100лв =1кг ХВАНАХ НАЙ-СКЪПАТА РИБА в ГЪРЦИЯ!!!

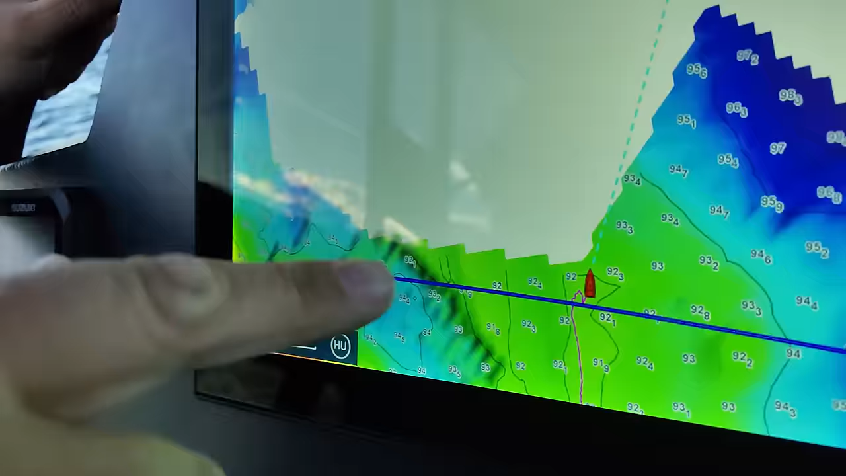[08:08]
значи тук правим картография, движейки се, на много голям периметър.
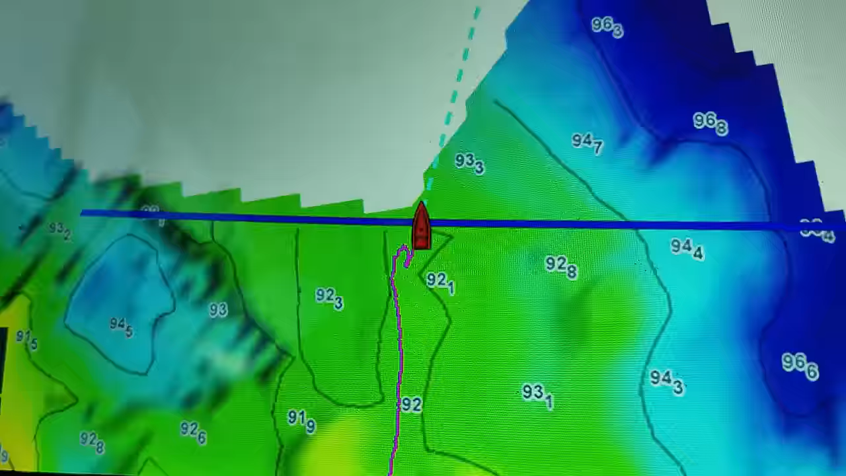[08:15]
Е тази синя черта в момента показва широчината на следата,
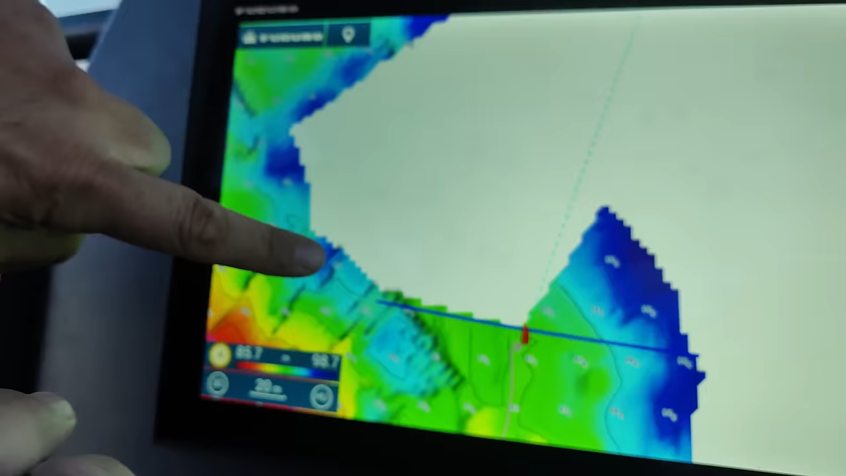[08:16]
в която картографираме с едно минаване.
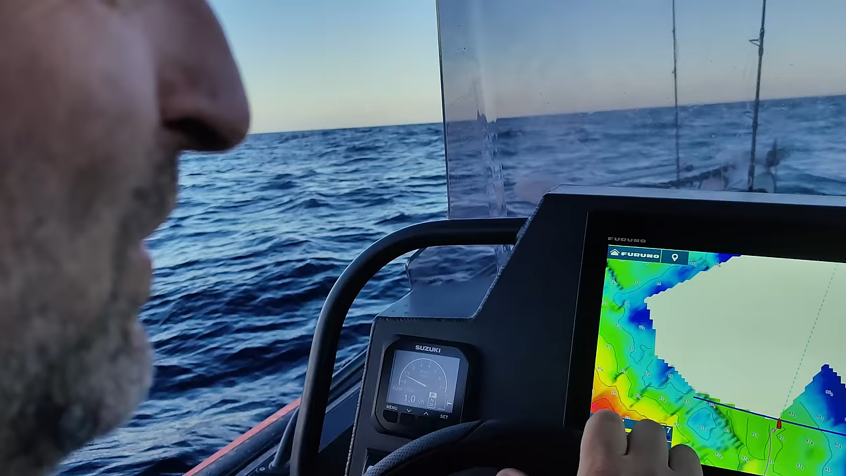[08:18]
Само.
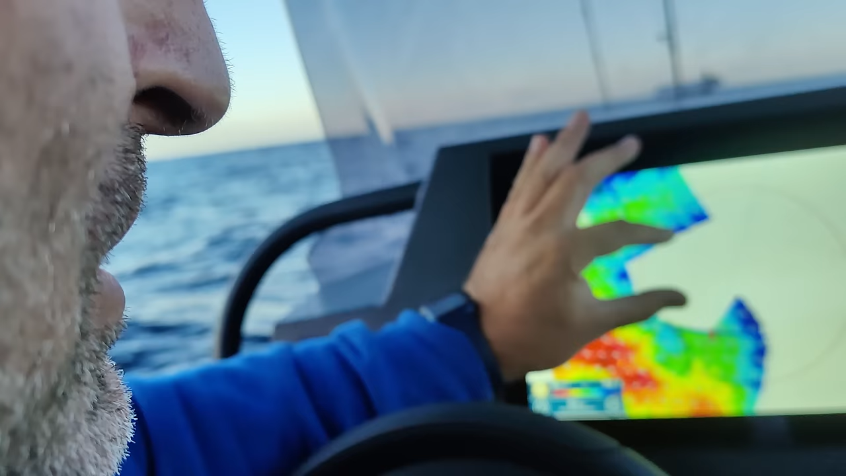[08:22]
И ето това нещо, което виждаш тук, те са го направили на практика за 20 на минутки.
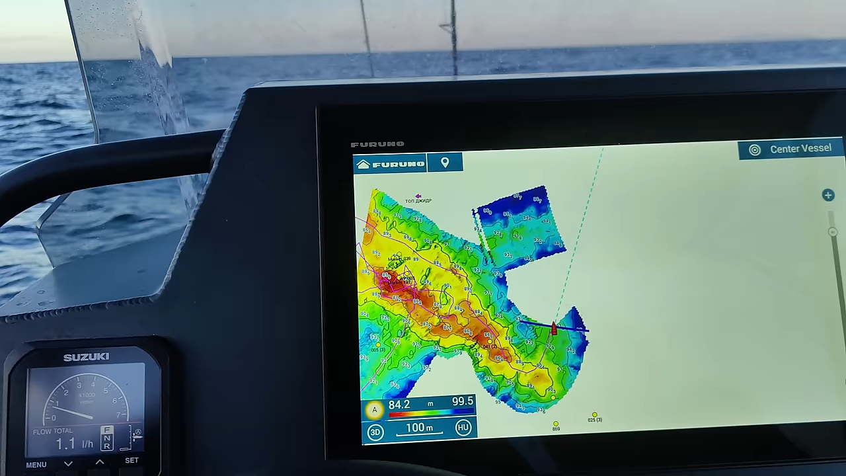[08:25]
Да. Не повече.
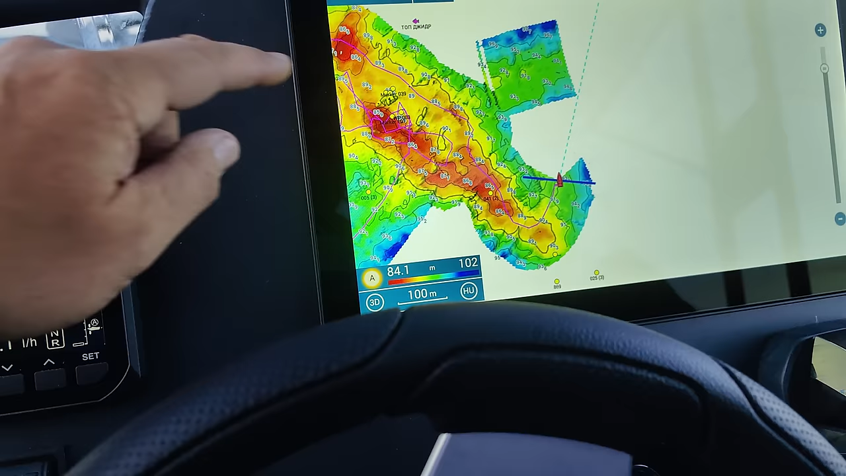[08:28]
Цялото е това нещо. Те заради това ли имат повече удари от нас тие?
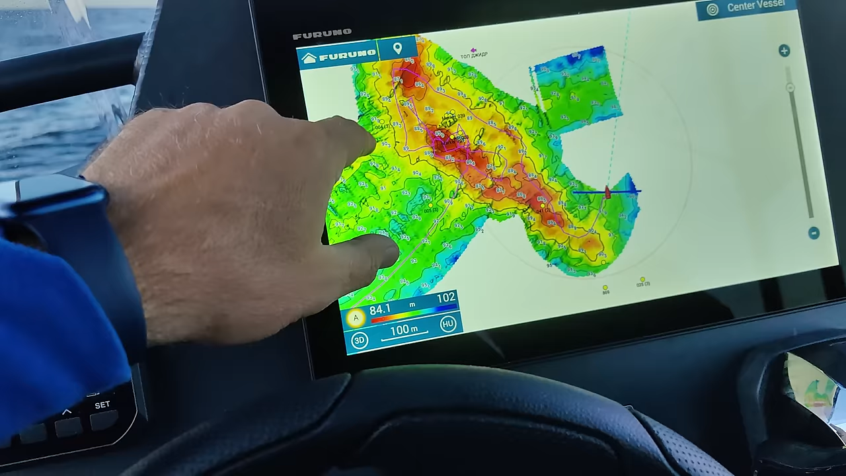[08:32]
Ами много бързо картографират. Много бързо картографират и имат много подробна, много подробна карта имат и могат да се ориентират допълнително в пространството по нея.
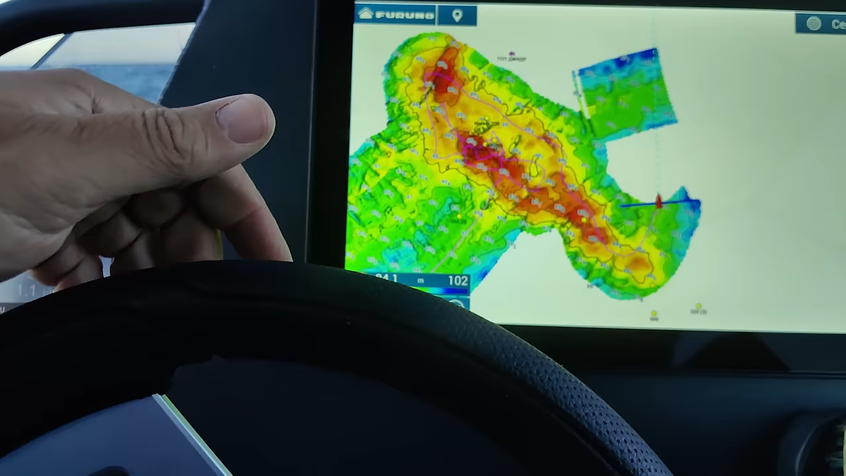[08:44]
Нали, другото, което много им помага е фактически 3D-то.
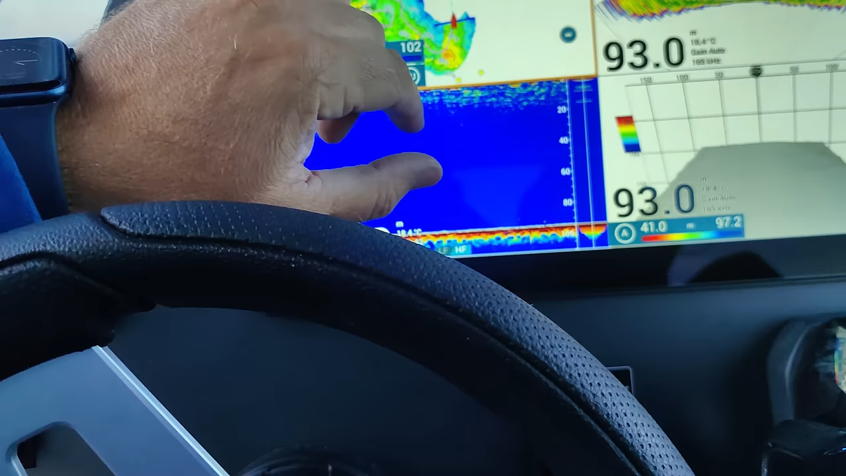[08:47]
А ти шо го нямаш това, бе?
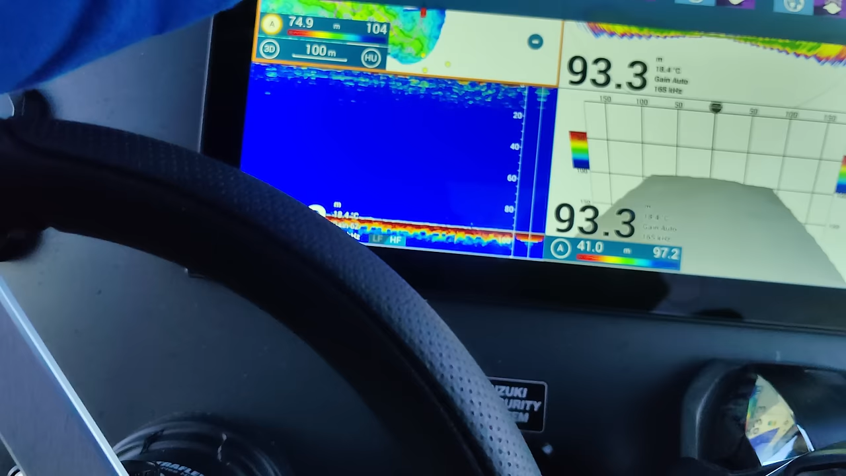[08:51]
On screen: depth 93.3 m
Имам го, как не, да го нямам? Не, е това дето с картографирането.